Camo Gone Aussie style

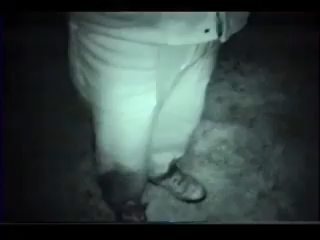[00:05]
That's the weirdest damn thing I've ever seen.
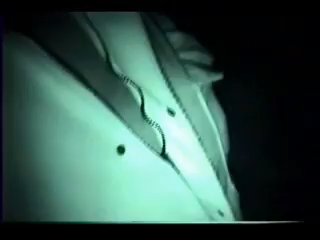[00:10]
You notice this? Look at this camouflage through here. Supposedly this is what the deer see. It's just solid white, like a snowsuit.
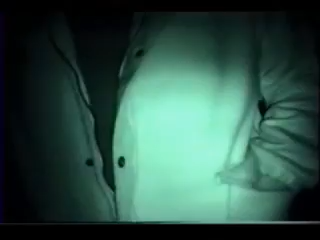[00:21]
That's the damnedest thing? Yeah.
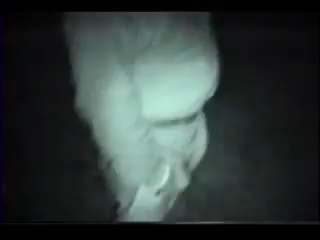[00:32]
But mine isn't. Yours is not. No.
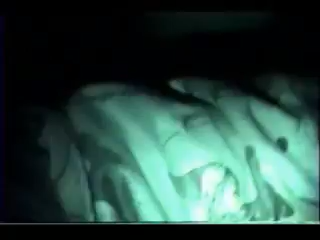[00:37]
Probably because I sweat like a fucking pig. Look at the camo of mine. You can see it at least accurate.
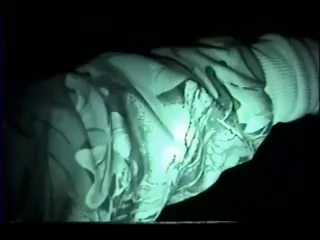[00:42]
Yeah, you can make out the colour in it. It looks like snow camo. But his is pure white, like a sheet.